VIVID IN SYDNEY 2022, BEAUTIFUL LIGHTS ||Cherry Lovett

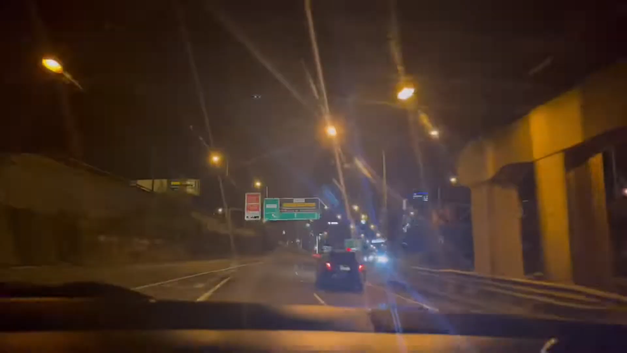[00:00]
Hello mga ka-OC, Cherry Lovett here once again. Welcome to my YouTube channel.
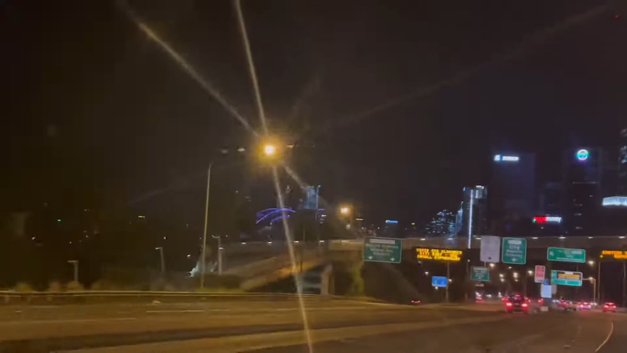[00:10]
At ngayong gabi, papunta po kami sa city because we're going to see Vivid. Last time, we had to see Vivid 2019 and because of the pandemic, hindi natin nakita ang Vivid in 2 years, more than 2 years kasi dahil sa pandemic, sa COVID. And then, ngayon lang ulit sila nag-open. So, we are on the way there. We are almost city now. Kaya, guys, just wait for the beautiful, beautiful lights.